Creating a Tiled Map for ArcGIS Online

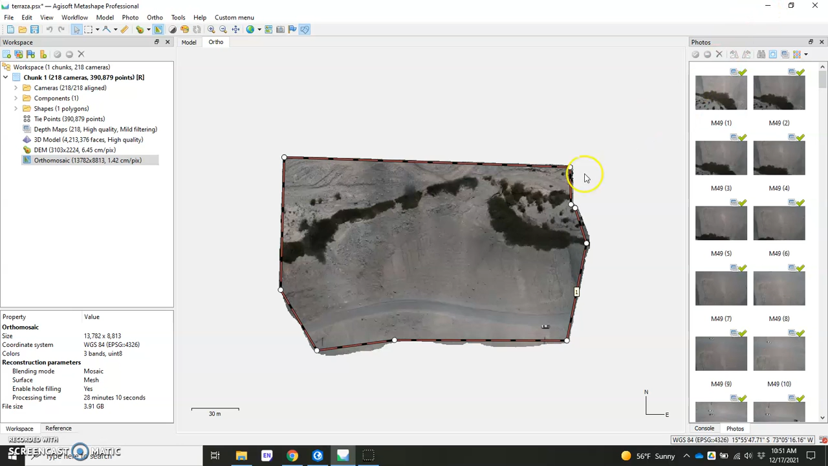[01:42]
and I also exported this shapefile here, this polygon. Right, so if you haven't done that already, go ahead and prepare your data. You want to have an orthomosaic as well as a boundary, some sort of polygon that's been exported, hopefully as a shapefile if you're going to be working in ArcGIS Pro.